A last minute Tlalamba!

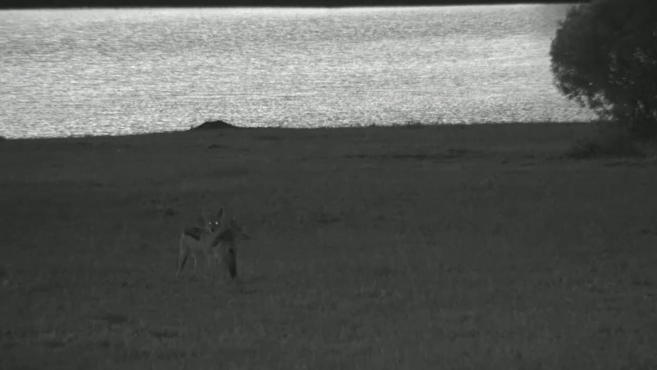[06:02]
thanks joining us here we have lovely lovely sidestripe jackal male and a female yet uh not in southern side of city new dam we had this jackal early this morning they
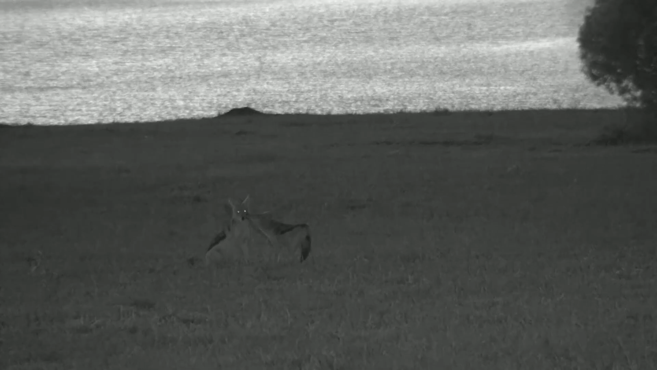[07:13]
very silence and remember i mean these guys are monogamous species once they pay the pair for life and hunt together if they do have their own
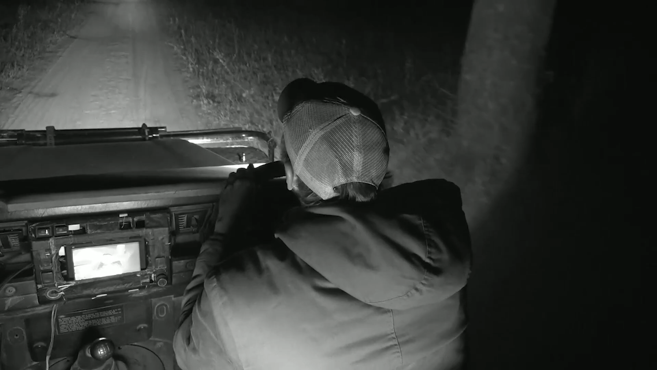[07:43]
is what's in front of us what's a leopard it's a leopard i've got a leopard i've got a leopard i've got a leopard yes yes yes sorry
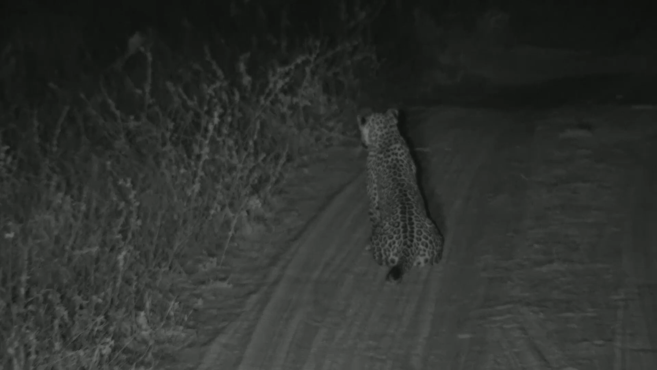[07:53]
it's not my last minute on the last minute oh my word oh my word yeah can you believe it that's how a leopard looks like i'm here on uh on the open area just south of our camp hello girl what a mission finding this but it's nice she is busy hunting she's talking some impala but